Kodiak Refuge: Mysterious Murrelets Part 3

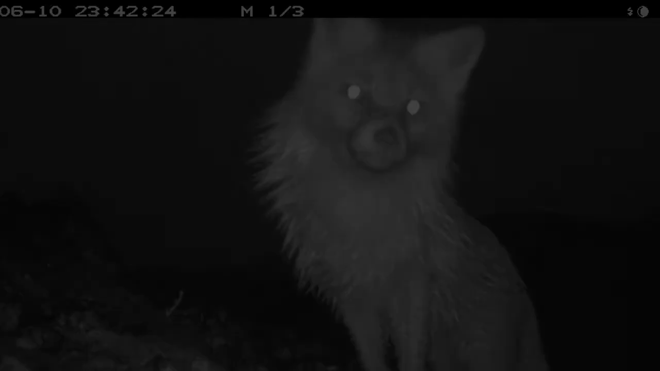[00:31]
so that camera is taking pictures every three minutes and then it's also on a motion trigger